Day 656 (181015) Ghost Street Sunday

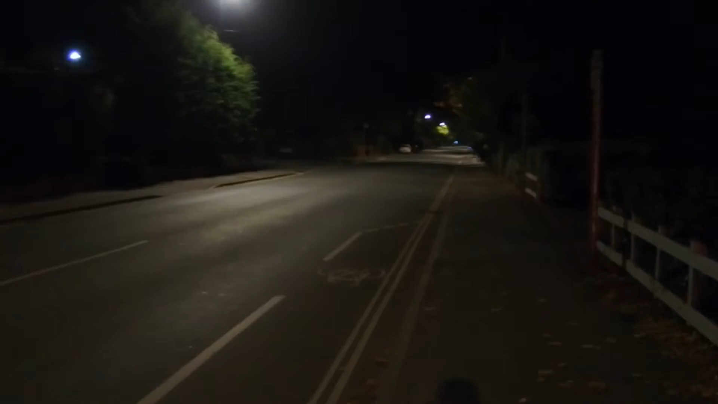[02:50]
so many people just walking around going party but because it's a sunday and they need to be sober for monday there's nobody here so quiet hey